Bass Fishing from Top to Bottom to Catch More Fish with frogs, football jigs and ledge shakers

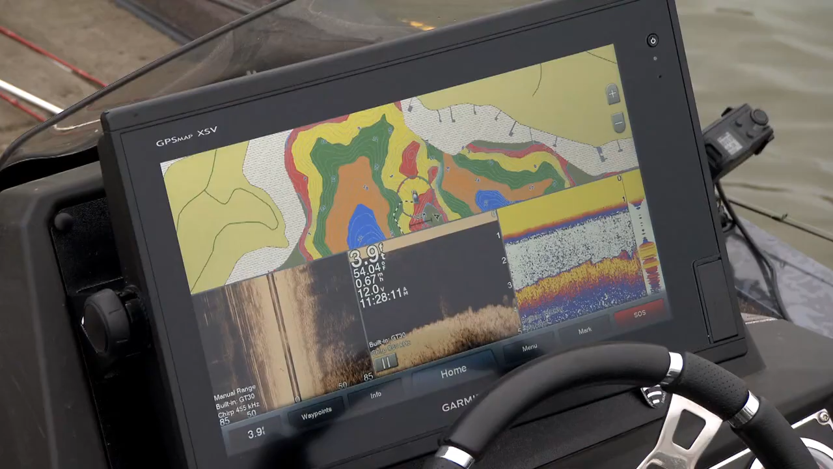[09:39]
It could be small rock, big rock.
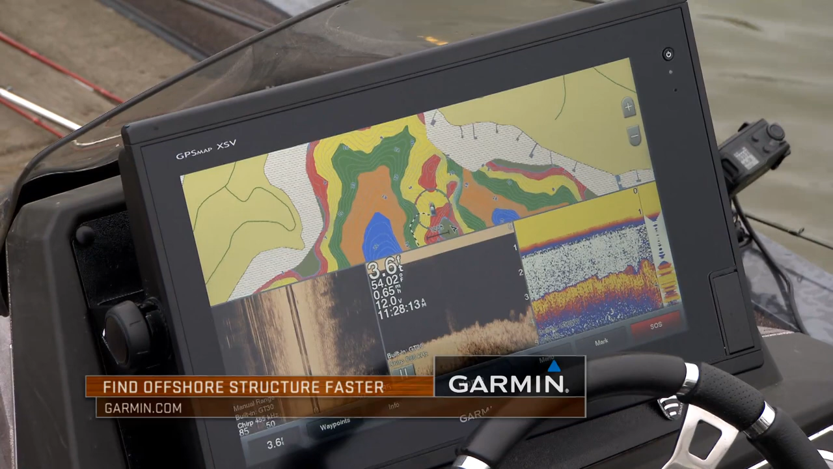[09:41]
It could be something that's sunk, you know, a brush pile. It could be old stumps, old trees, a grass line.
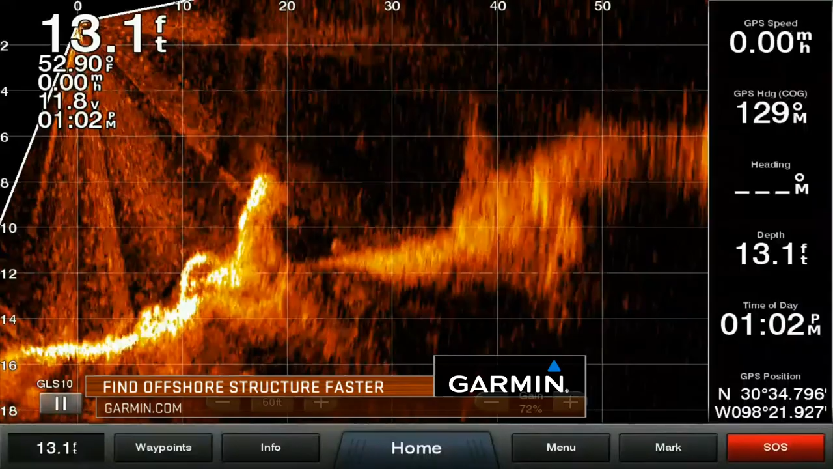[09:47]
On screen: depth 13.1 ft, water 52.90°F
I mean, there's always something out there that's going to hold those fish.
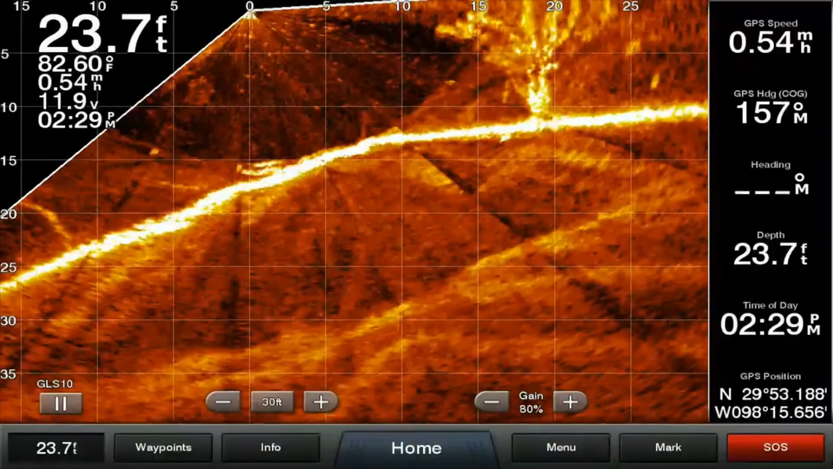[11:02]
On screen: depth 23.7 ft, water 82.60°F
So, in those situations, you're looking for the fish themselves set up in a good fish holding structure. Whether you're using traditional, side, clear, live scope, whatever it may be. You're looking for some return that shows a sign of life down there in
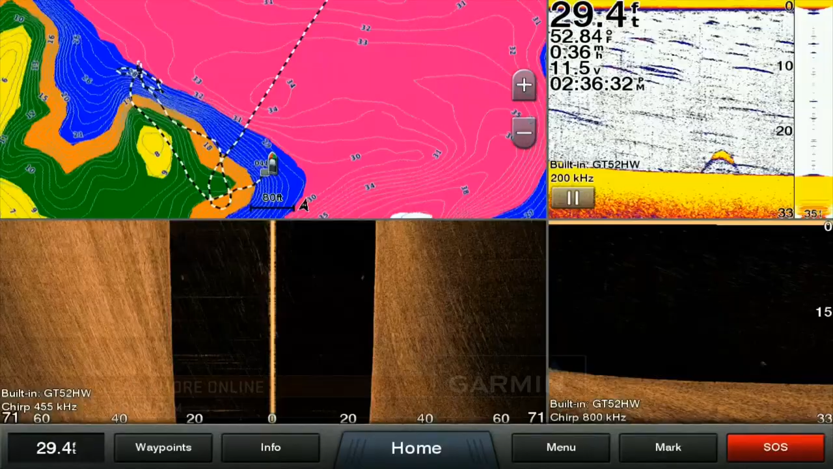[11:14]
On screen: depth 29.4 ft, water 52.84°F
a situation that the fish are set up to where you can catch them.